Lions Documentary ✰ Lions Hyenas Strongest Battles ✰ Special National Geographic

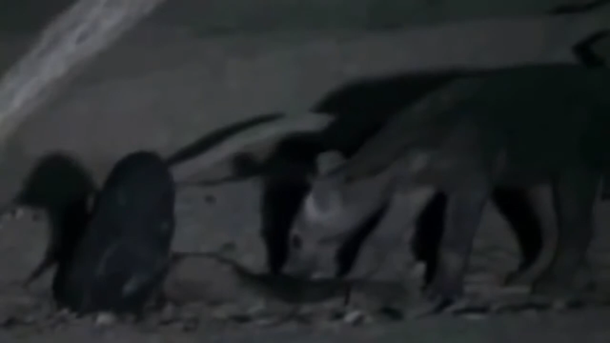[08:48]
Cubs dig away inside the dens, working them into secret chambers that are inaccessible even to adult hyenas.